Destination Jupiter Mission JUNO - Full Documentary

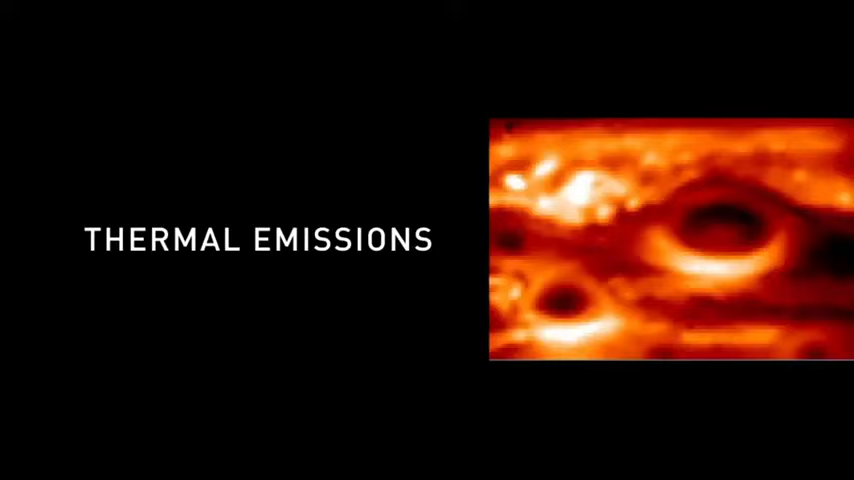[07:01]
So at the same time we can take these two pictures that are superimposed,
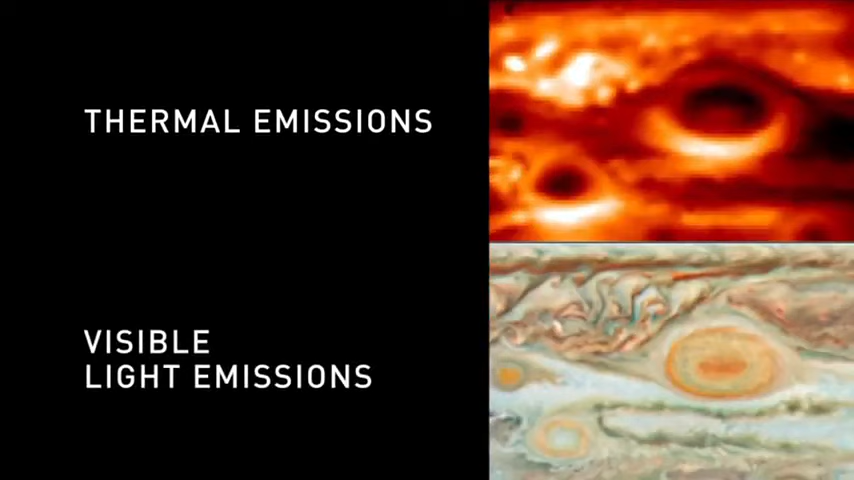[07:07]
one above the other one, for observing the aurora if it's present.